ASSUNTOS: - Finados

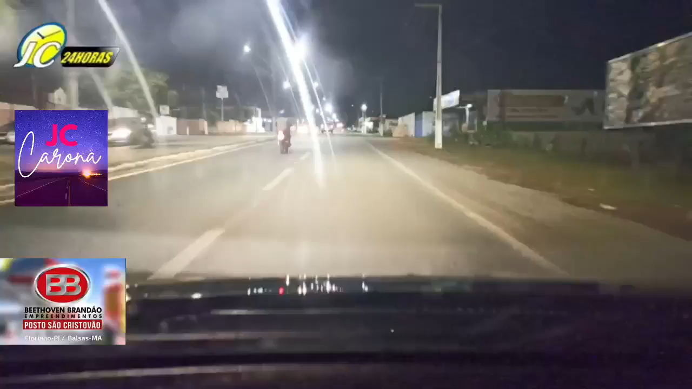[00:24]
Abraço a todos, estamos passando aqui pelo Anel Viário de Floriano, Avenida de Seu Arco Verde, subindo aqui até ali o balão da TV Alvorada, como é conhecido aqui em Floriano, vamos pegar ali a Avenida Calixto Lobo e pegar depois a BR-230 e se Deus quiser atravessarmos a ponte.
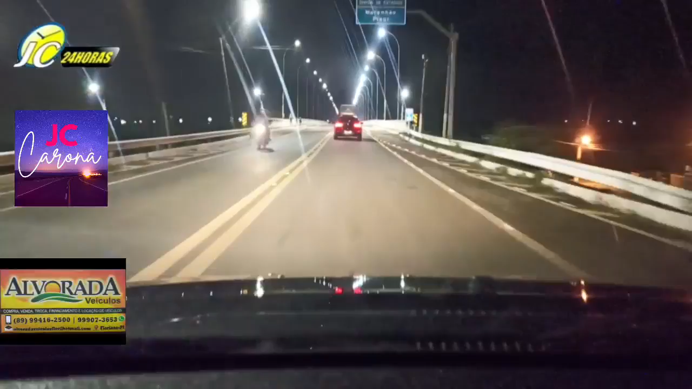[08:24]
Com essas informações, chegando aqui na ponte sobre o rio Parnaíba, de pisa, floreando o barão de Graja Rua, a gente vai fechando aqui o nosso JC Carona de hoje, agradecendo a você e agradecendo também aos nossos anunciantes parceiros aqui. JC, 24 horas, 24 horas com você.